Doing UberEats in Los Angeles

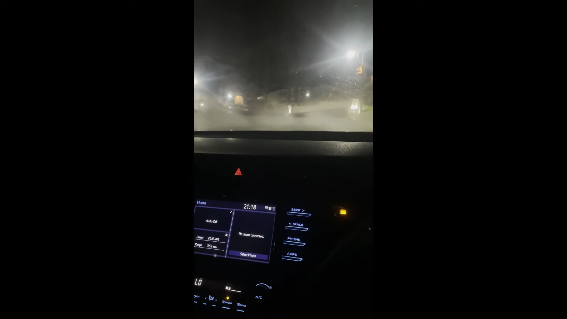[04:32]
So we are entering a private residence to deliver some food.